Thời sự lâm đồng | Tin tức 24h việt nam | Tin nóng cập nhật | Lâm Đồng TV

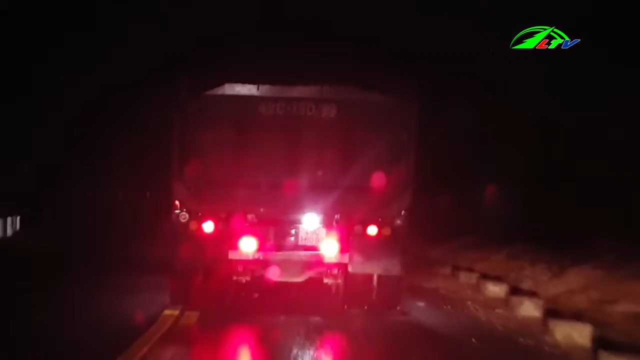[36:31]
Xuân Thọ, phường 11, thành phố Đà Lạt và tập kết các cho các cơ sở kinh doanh vượt liệu xây dựng trên địa bàn. Vậy đây là lý do khiến cho, trong những tháng gần đây,